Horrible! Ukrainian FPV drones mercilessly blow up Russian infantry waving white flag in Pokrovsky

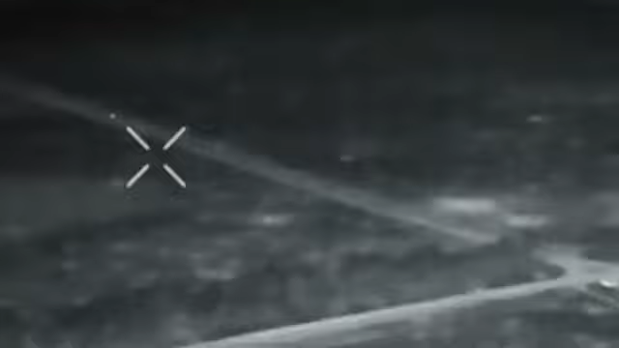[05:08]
Watch these scenes again to see how confidently the missile moves along its straight trajectory.
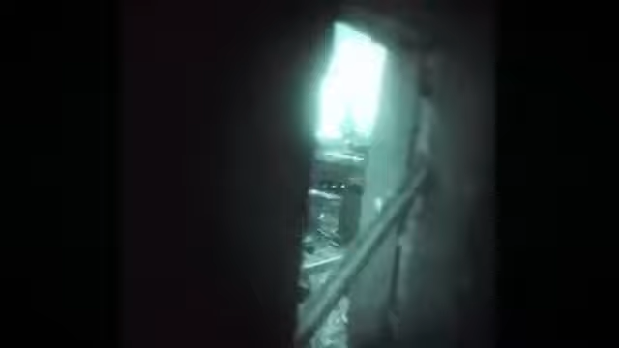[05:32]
Now you see a rare video in which soldiers, supported by a Bradley IFV during a nighttime operation,
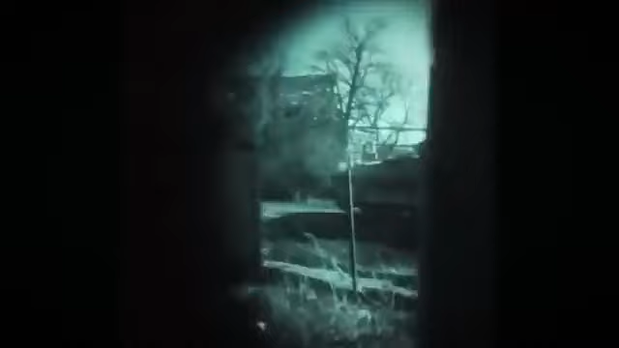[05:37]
are driving the Russians out of dense urban areas.